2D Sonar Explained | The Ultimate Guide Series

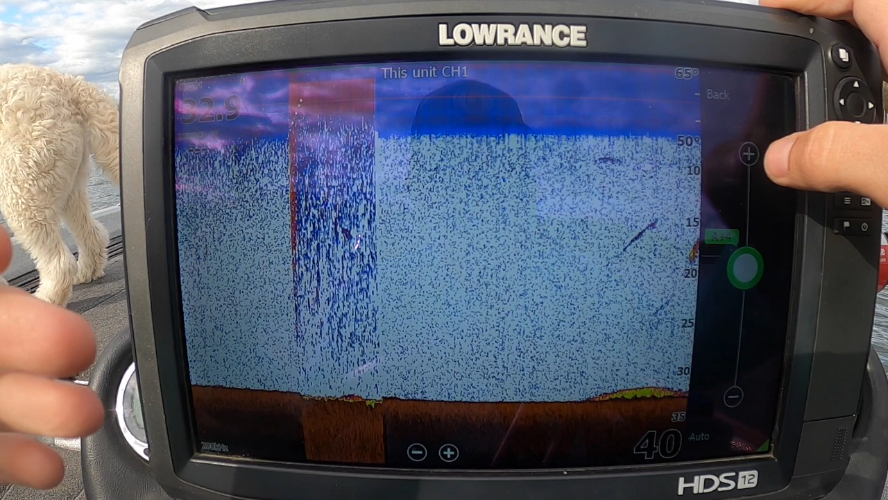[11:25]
will pick up just algae in the water it's going to pick up anything in the water so I
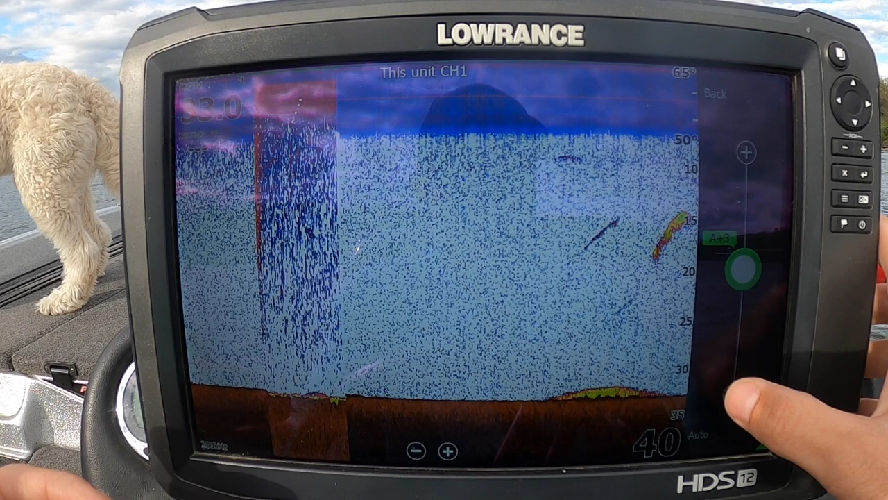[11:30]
usually run it about plus two and you can see if you dial this down you can really clean up the screen
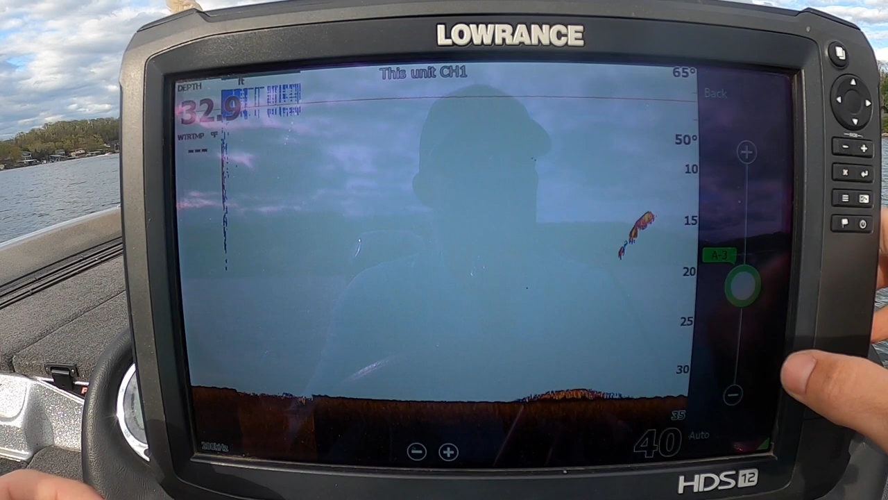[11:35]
On screen: depth 32.9 ft
but you're going to miss more except for sizable fish it depends what you want I prefer to see a
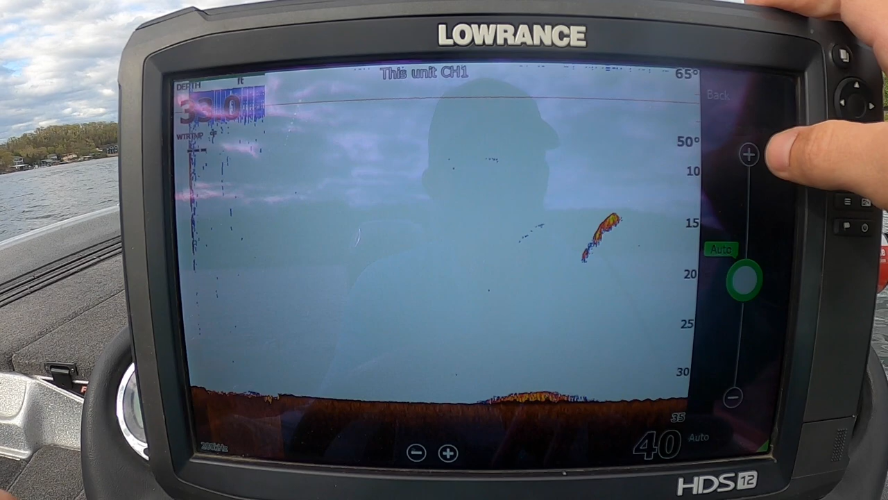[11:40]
little bit more and I can kind of sort through the clutter and figure out, you know, what's a fish or a rock or a stump or anything like that next up is your color line other
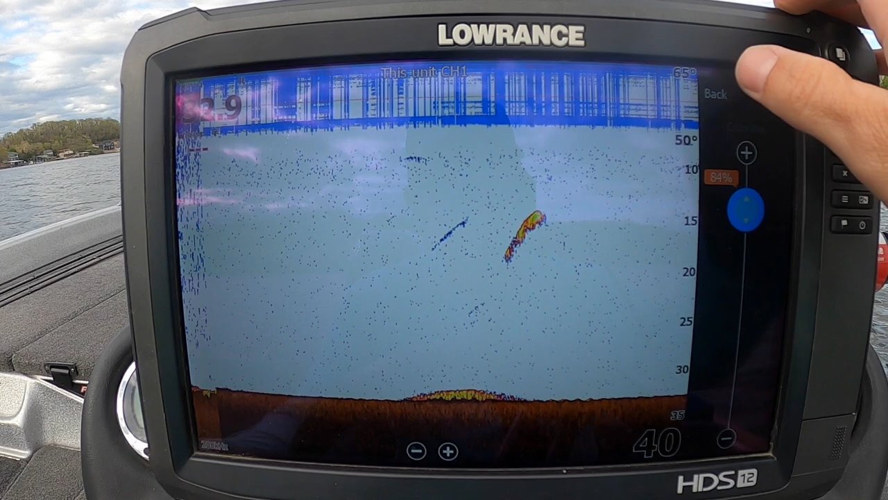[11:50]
brands like Cumberger we're going to call this contrast it's all the same thing though it's like I said, it's just different words so if you, you know, lower this you're going to pretty much lose a lot of your color
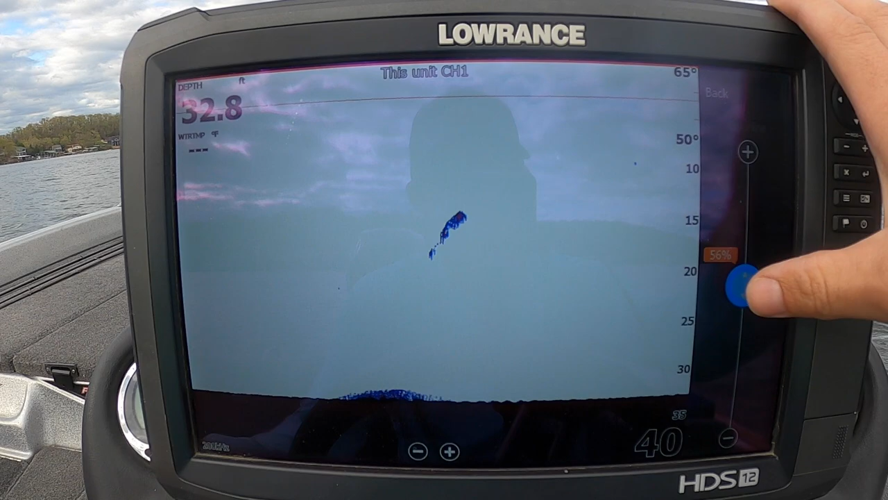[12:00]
On screen: depth 32.8 ft
if you go to different palettes it may look a little bit different we'll get to that though in a minute I normally run mine upper 70s gets it pretty good okay,
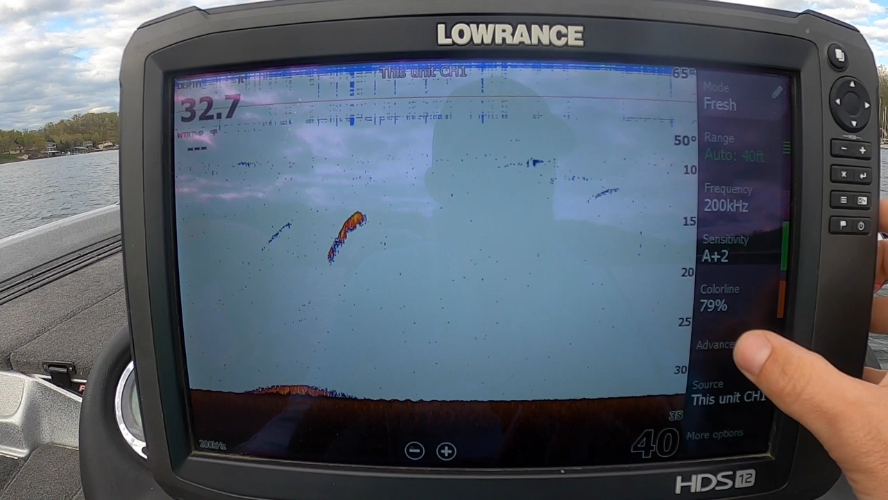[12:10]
so if we go into the advanced here you're going to get noise rejection which is just overall, if you have clutter in your screen if you're getting like interference of
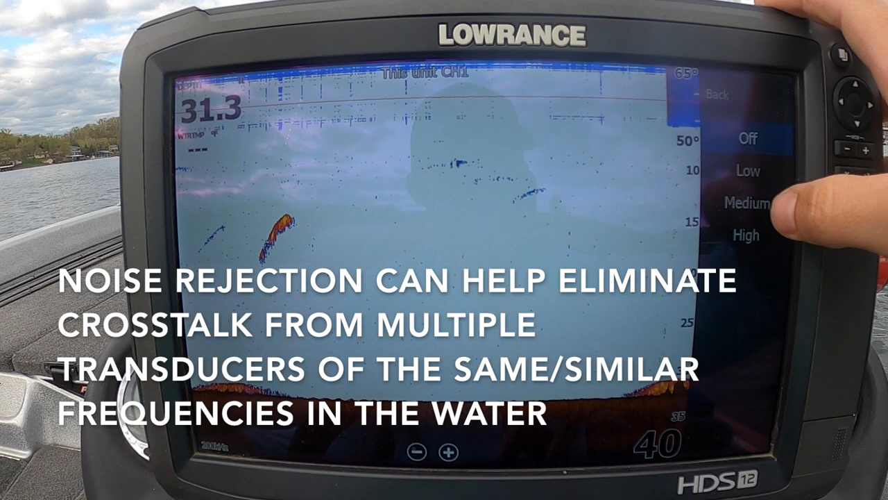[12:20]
anything of any sort that's what you're going to see this on so I normally run mine on low if you run it on high you're going to get like the cleanest picture but you're also going to lose out on you know,
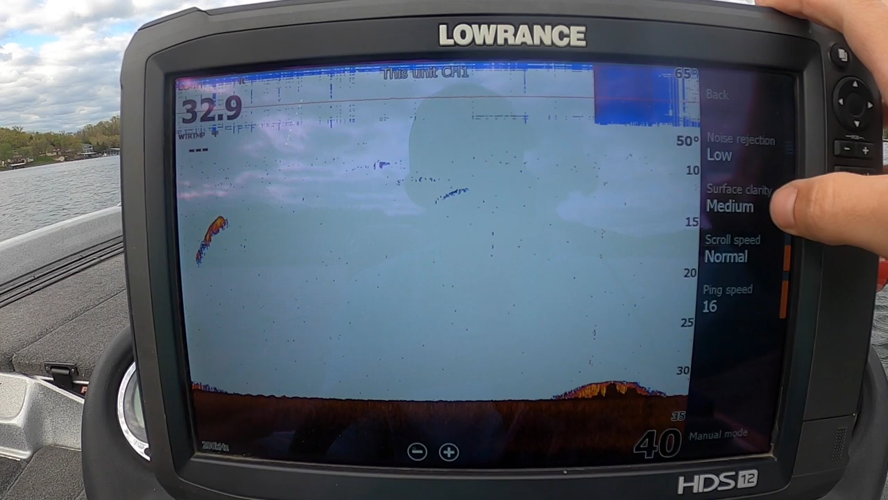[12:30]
possible detail surface clarity if you look here at the top you have like this
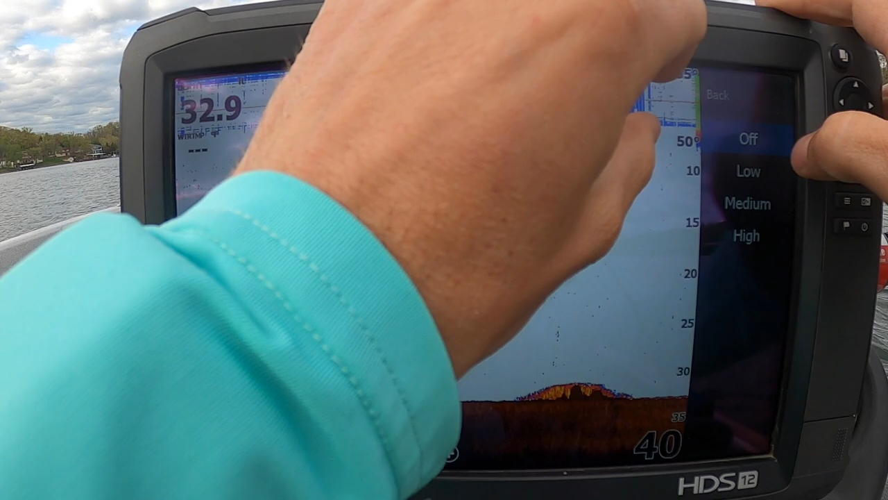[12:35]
bar so if I turn the surface clarity off I'm going to get a lot more like interference at the top I usually run mine either low or medium it just kind of clears up that top part of the screen then you have your scroll speed so 2D sonar over here is your newest data over here is your oldest so if you're driving over something this is what you're looking at right here what's underneath you at the time this is all in the history so scroll speed if you're just idling
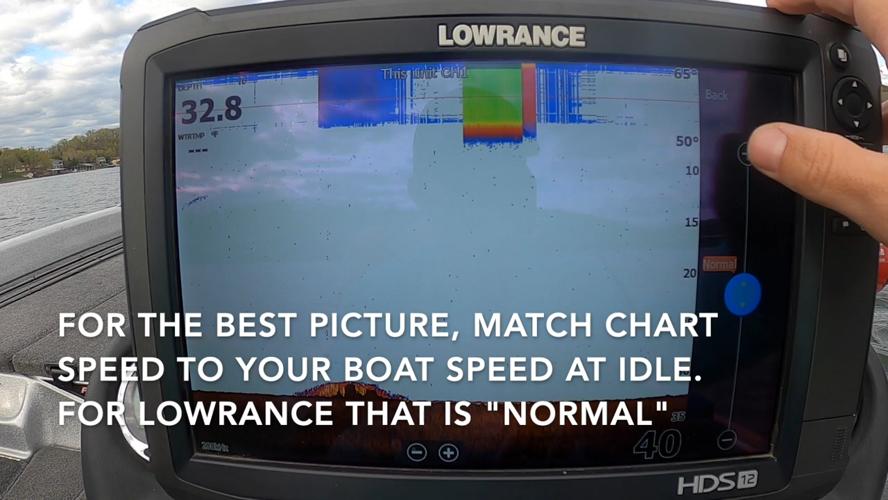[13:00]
I keep it on normal but let's say I'm drop shotting say this unit's at the front and I'm wanting to watch my bait go down I want this scroll speed higher so the information is refreshing at a faster rate but for general purposes I normally just leave that on normal then you have ping speed this is the actual ping speed of your transducer I don't know if Humminbird and Garmin have this feature I'm trying to remember what Humminbird called it if they did but I can't think of it off the top of my head right now you can slow it down or you can speed it up to get the most detail